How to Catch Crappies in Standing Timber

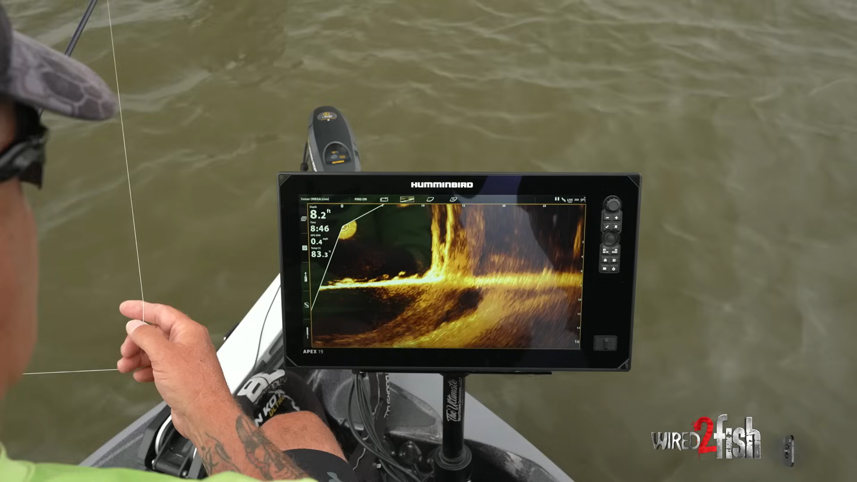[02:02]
get fishing all right guys we got to our our spot where we want to start the morning we got our mega live on got our
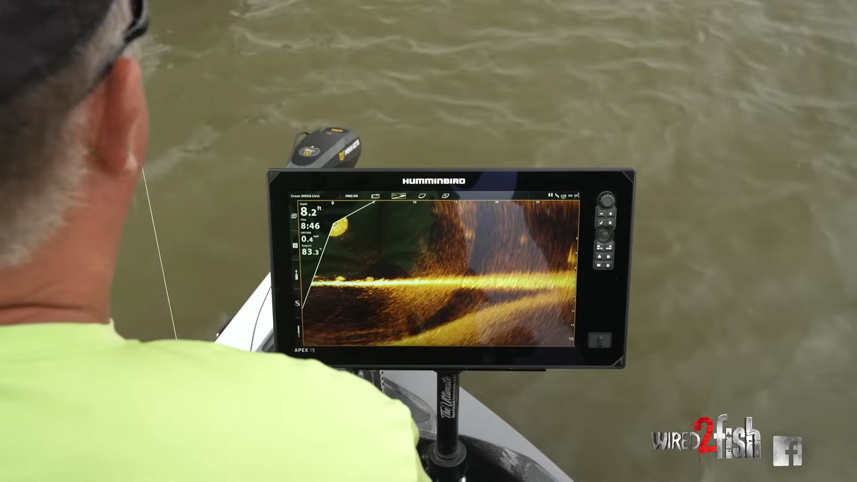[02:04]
apex fired up we're looking at what's going on a
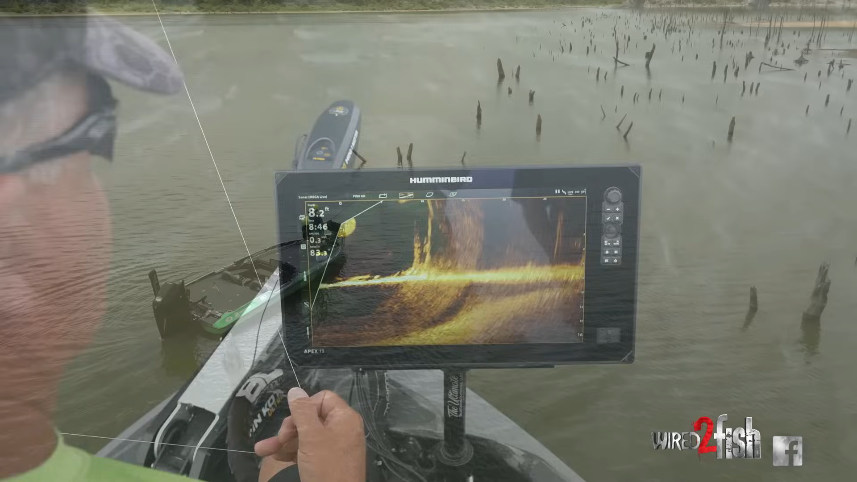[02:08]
lot of times on Truman fish will hang in tree rows it right now with the water being
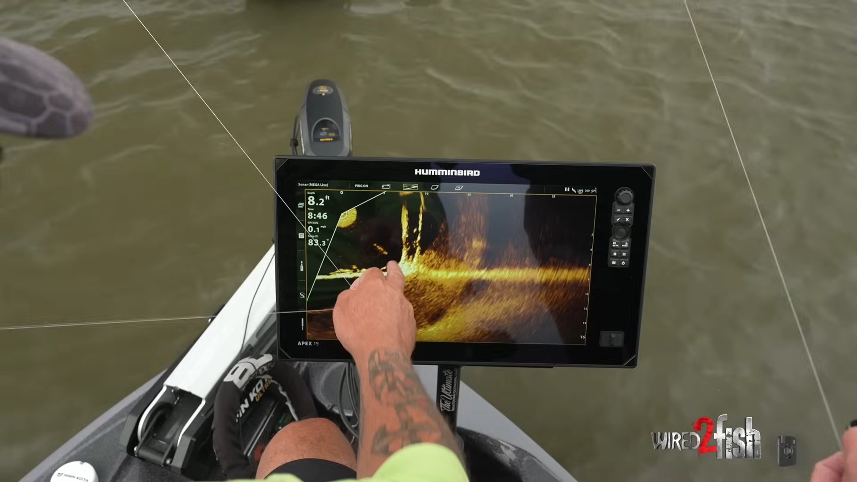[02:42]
On screen: depth 8.2 ft
we got a couple fish in between those two trees right there that you can see that's the two trees
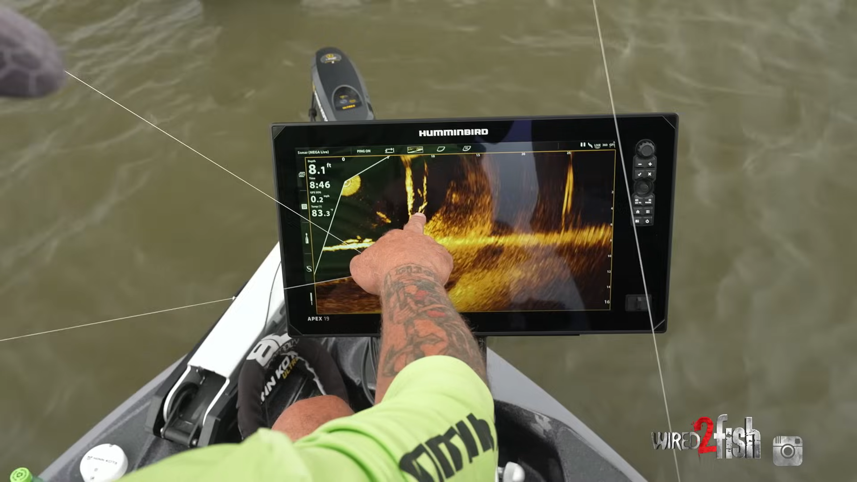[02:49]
you can see the fish hanging right there because they light up a little more fish
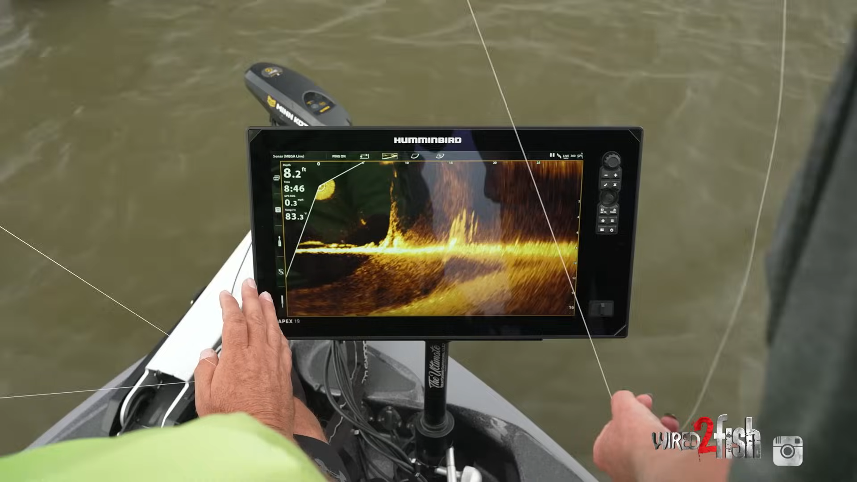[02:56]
On screen: depth 8.2 ft, water 83.3°F
in between two trees like that are tricky because you've got to get just the right angle to get your bait in there you've
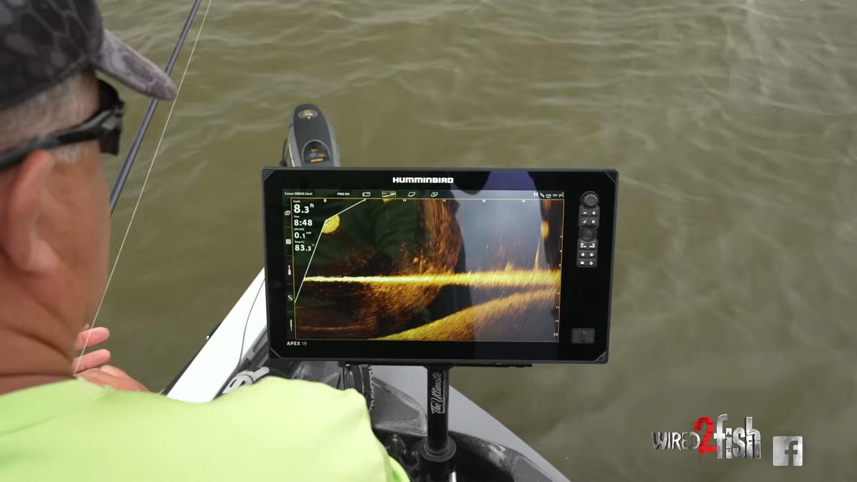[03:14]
and crappie when they see a bait a lot of times you'll see it kind of angle upward at the bait and that's how you
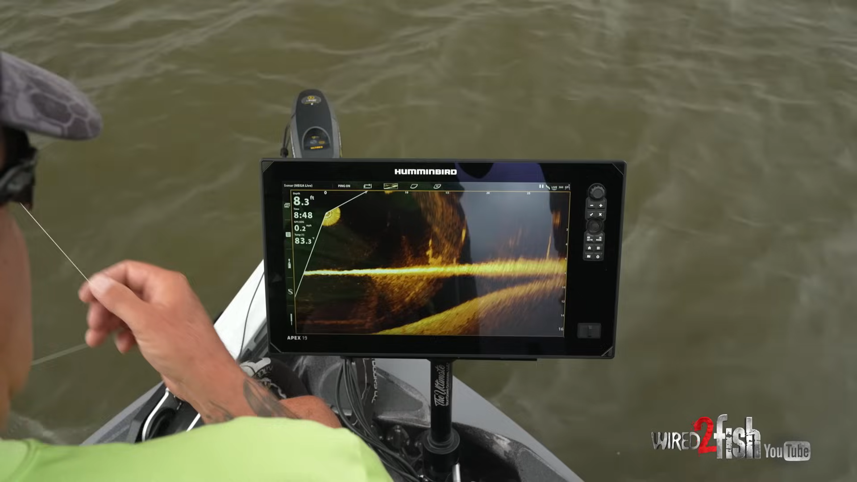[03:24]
can tell it's a crappie a lot of times the top one's definitely right and the bottom one looks like it's darting around he's kind of acting right though
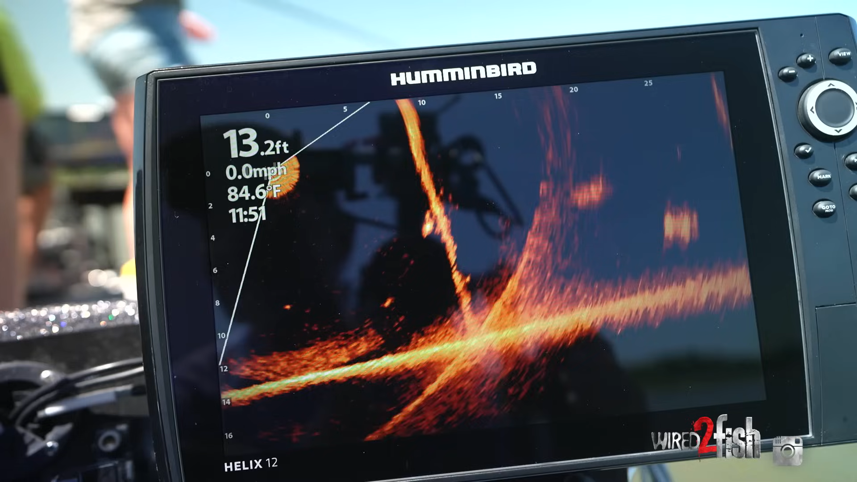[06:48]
On screen: depth 13.2 ft, water 84.6°F, speed 0.0 mph
if you can't get a good look at the crappie you'll want to kind of change your position on the structure go to a different side and kind of look at it from that angle
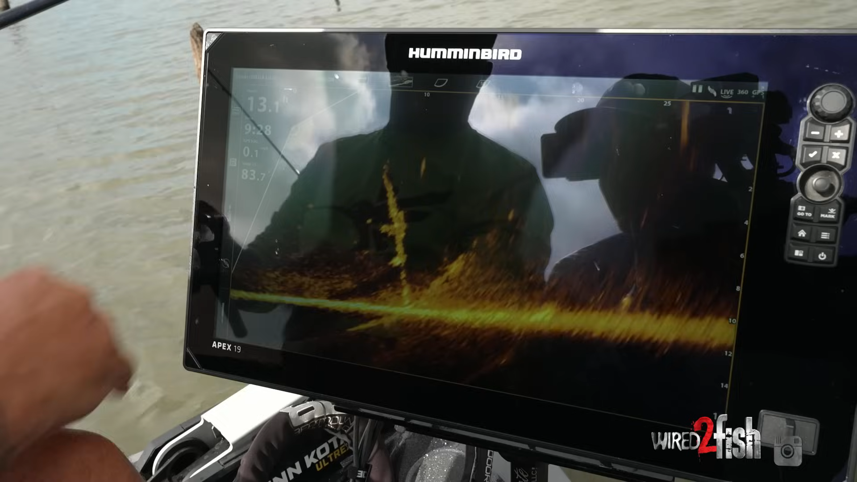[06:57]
okay so there's one hanging on this tree here you can see the jig go down he's not really acting like
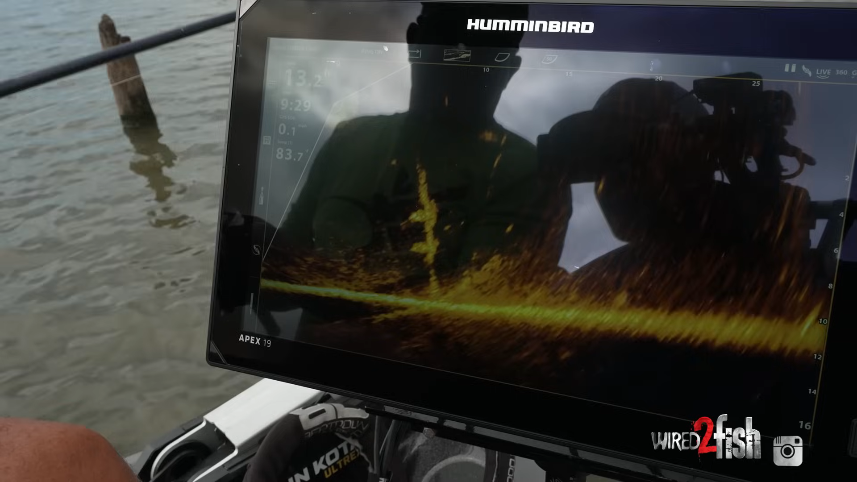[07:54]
and when they're finicky that's kind of what they want okay didn't want it from that direction so i'm going to drop it on this side now and let it swing over the top so a lot of times when they're hanging on a tree like that you can see the bait approach the fish better from that side
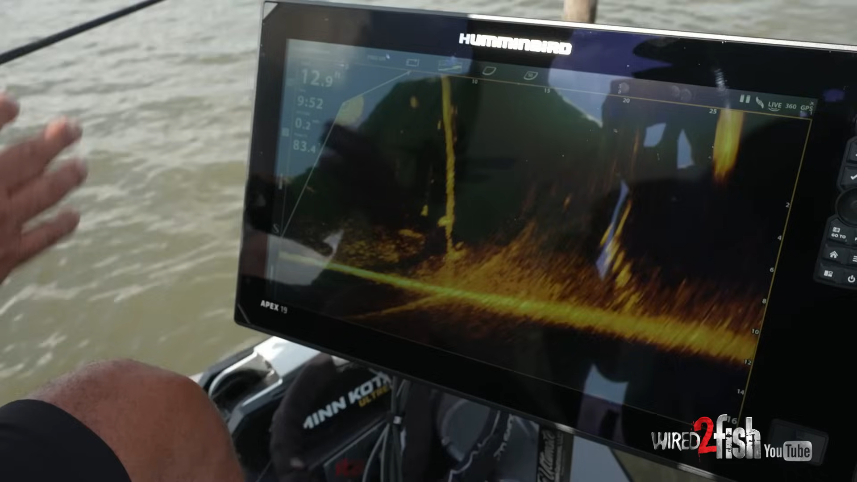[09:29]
so a lot of times if i'm fishing a fish on a tree and i can't throw to the back side because the tree's blocking my jig i'll bring the bait up from the front side of the tree
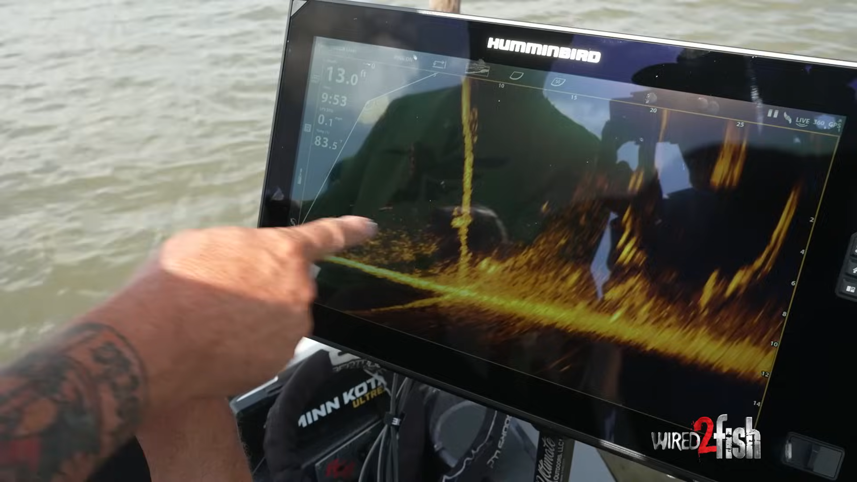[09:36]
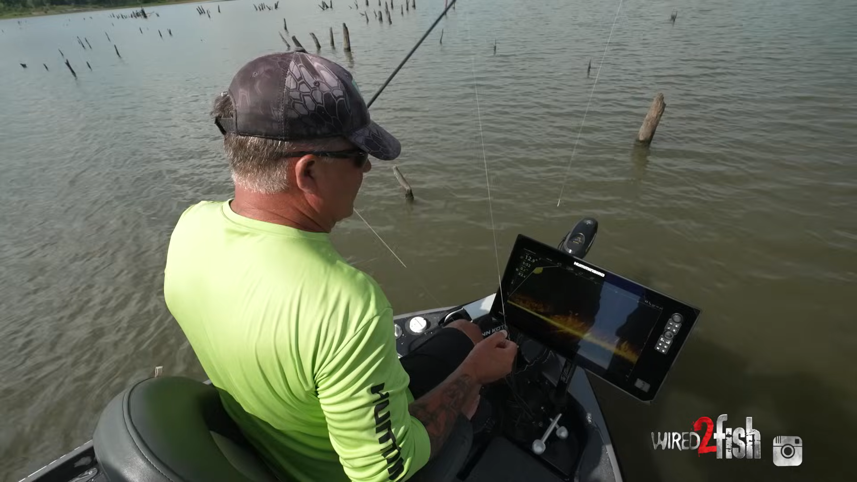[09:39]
so i can see the bait float over the fish
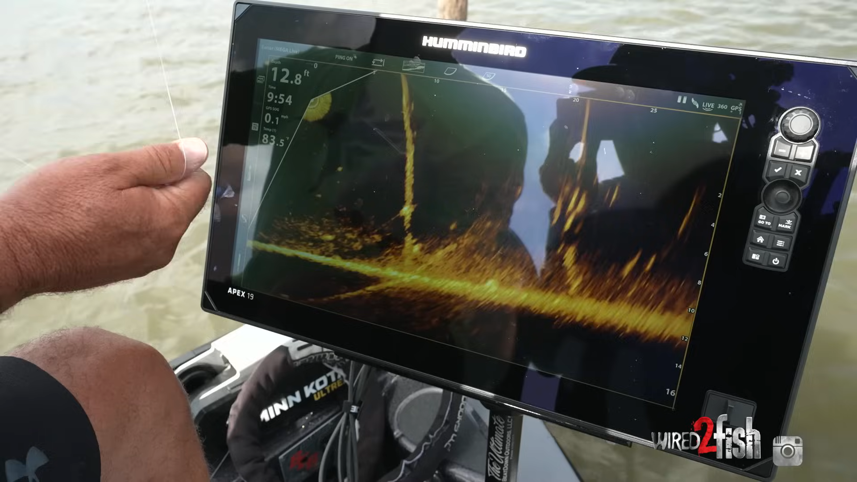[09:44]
On screen: depth 12.8 ft
so i know that that fish is seeing that bait there he goes up under it
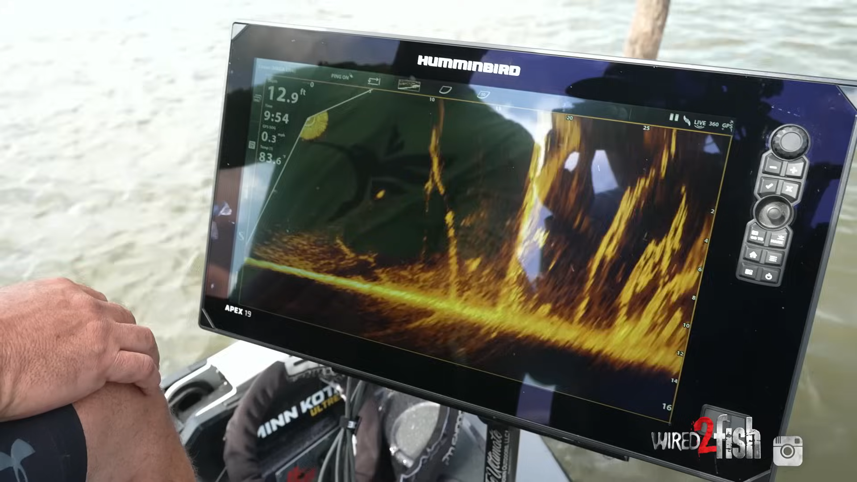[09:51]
On screen: depth 12.9 ft
and he's looking at it there it is